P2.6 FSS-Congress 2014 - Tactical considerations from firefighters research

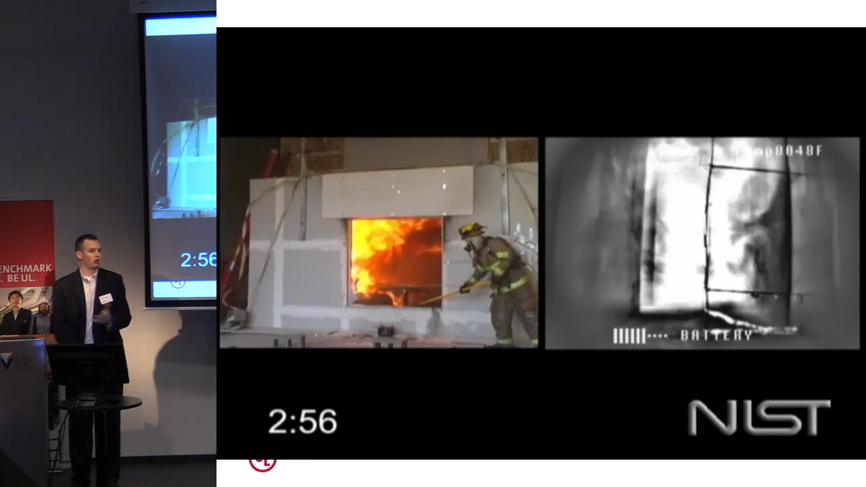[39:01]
no problem whatsoever you can crawl right in there with your hose line and make one turn and put water on the fire to
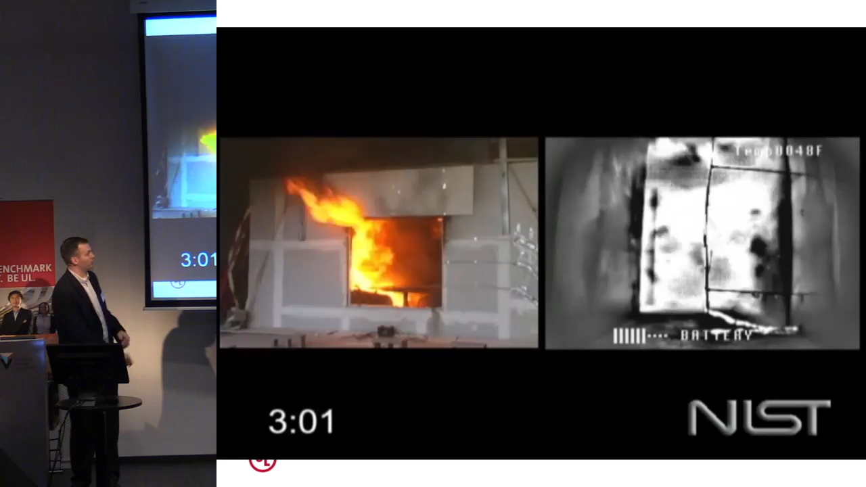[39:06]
you can't crawl below that there is no number of hose
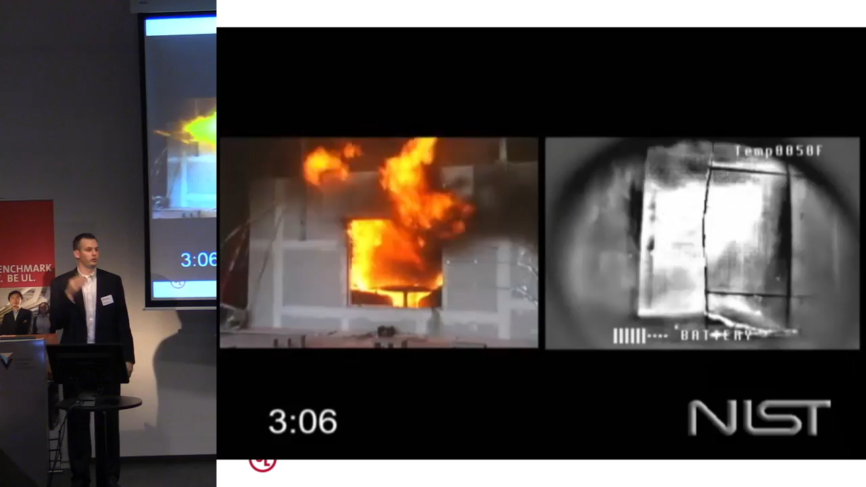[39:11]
lines flowing any amount of water that is going to push against this
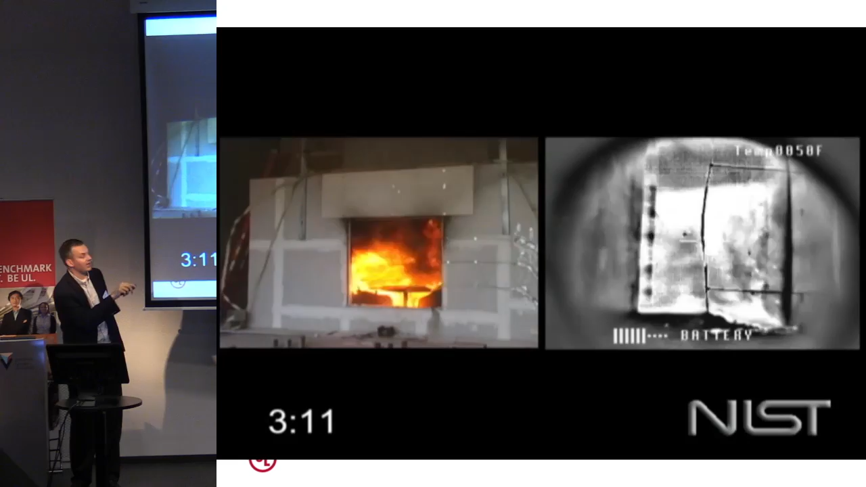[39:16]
because ultimately you wouldn't be putting any water
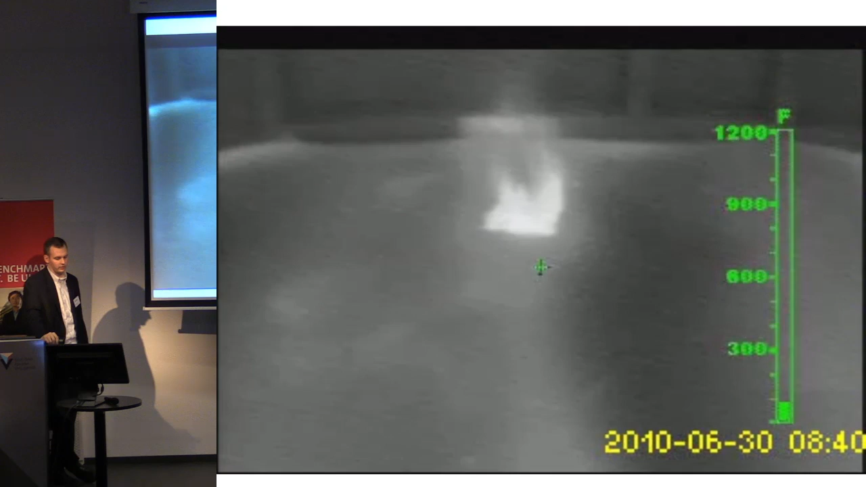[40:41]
On screen: scale top 1200°F
there it is you wouldn't know that with the thermal imaging camera sure
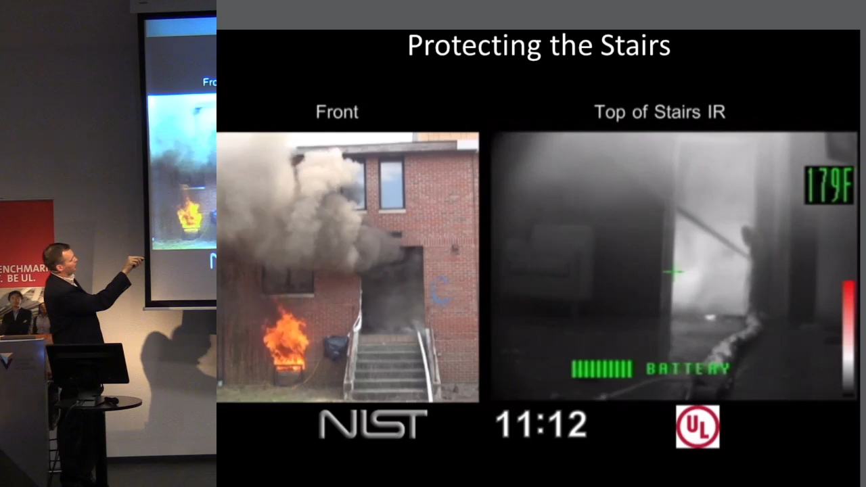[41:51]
On screen: spot 179°F
floor you position yourself at the top of the stairs and you flow water to shield the fire to keep it from coming up the stairs and
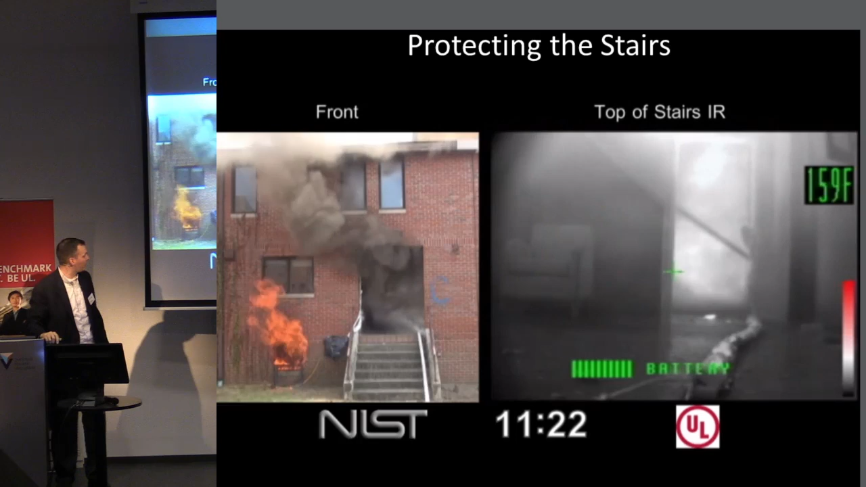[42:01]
On screen: spot 159°F
I've got a big problem with this so what are we doing about putting this basement fire out
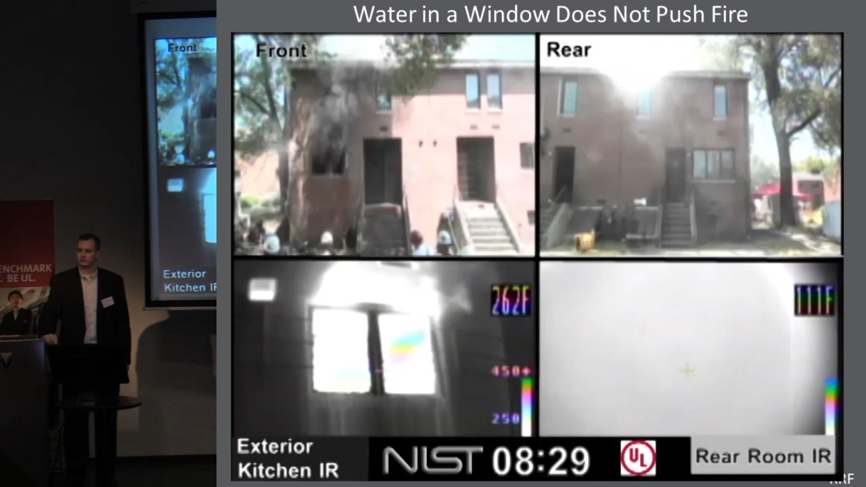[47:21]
at the window which is why the rest of that window other than where the water is going in continues to act as an outlet so you can't push
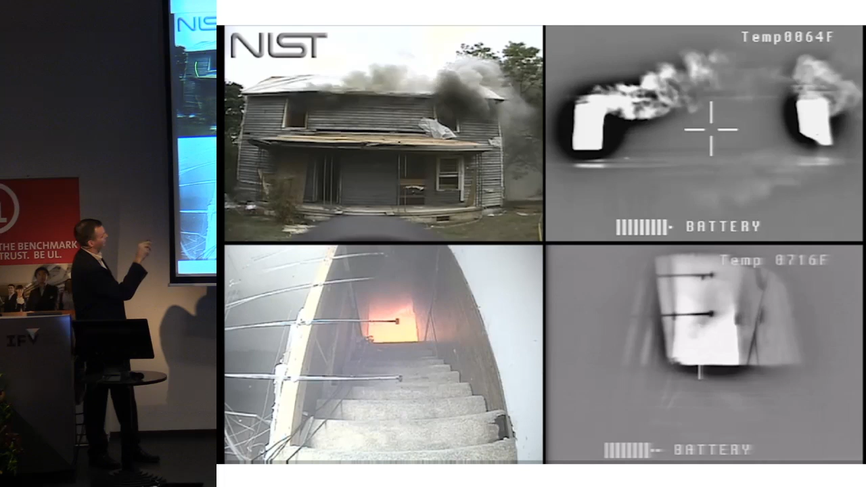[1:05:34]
a stairwell in the middle and they're trying to get fire throughout the entire second floor this is a thermal imaging view of this stairwell what they're trying to demonstrate here is one how much air you can move with a nozzle and two if you use your stream the proper way you will not force combustion products into the structure you'll actually cool the gases and put the fire out
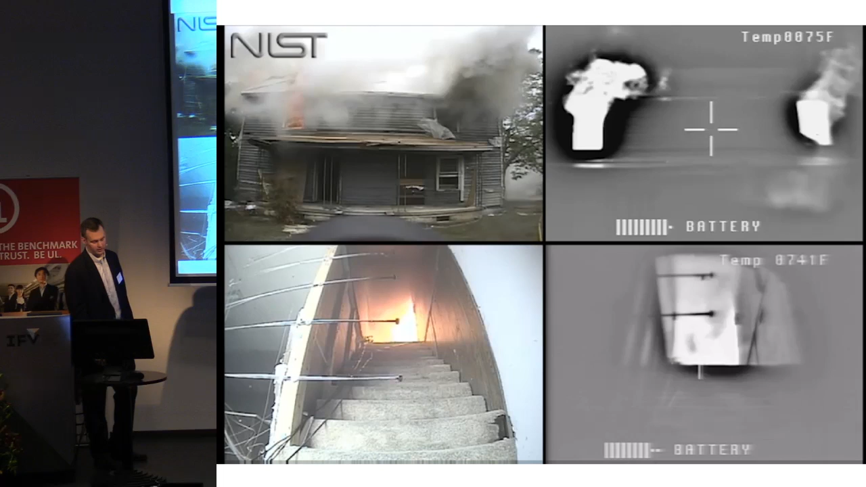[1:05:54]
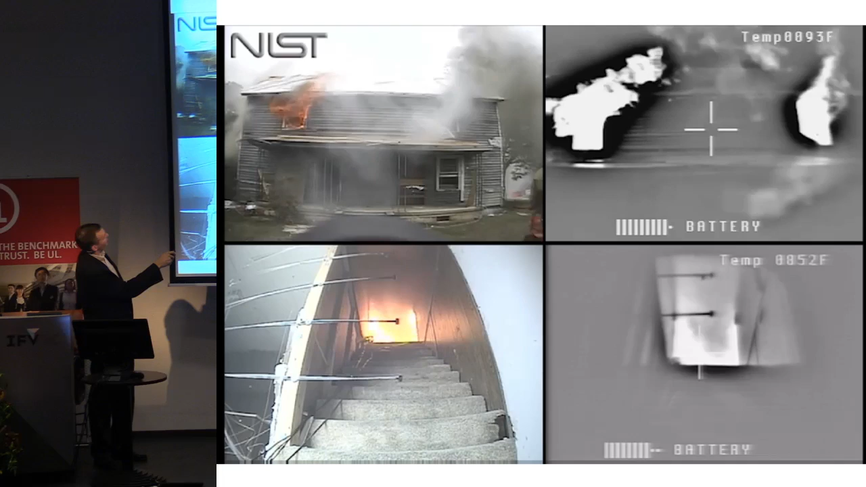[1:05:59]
so water is going to go in through this window right here using a straight stream
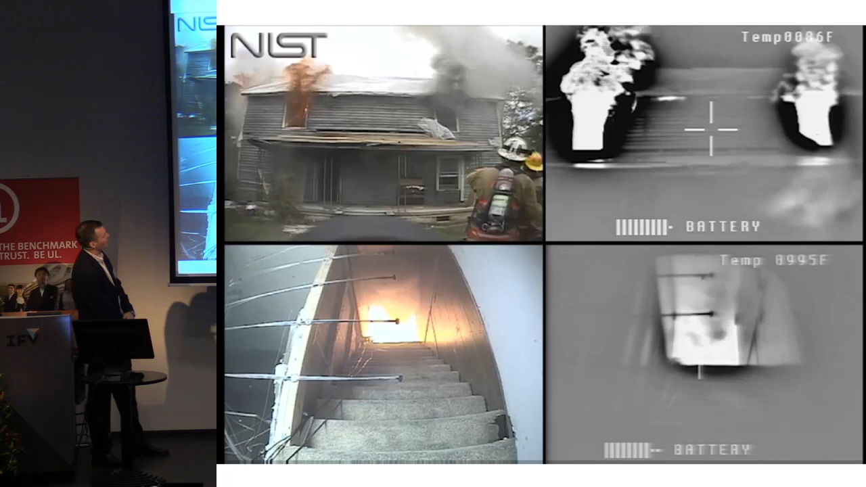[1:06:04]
now in our case they're probably flowing maybe 500 liters a minute
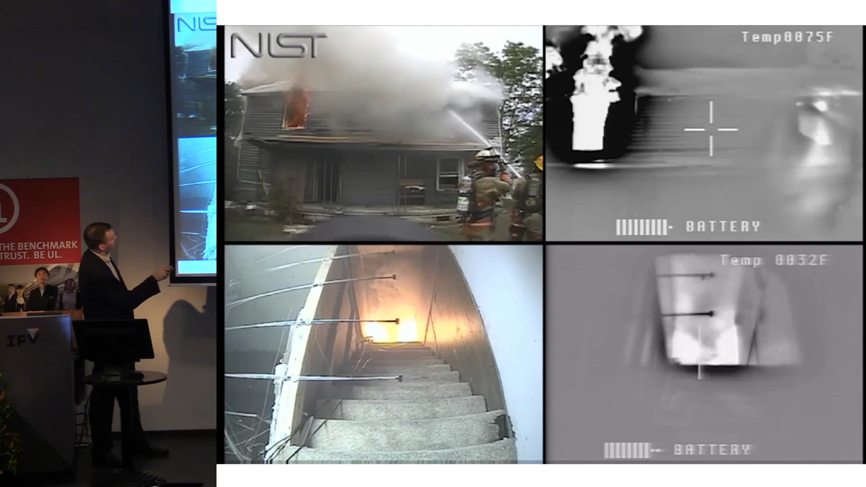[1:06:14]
see here nothing's coming down nothing's pushing it's all on fire but this room gets put out no pushing now the walls are all combustible that's what you see the flames there there's paneling on the walls now over here what we're going to do is we're going to take a wide fog pattern and not put a lot of water in the window but entrain a lot of air and then watch this here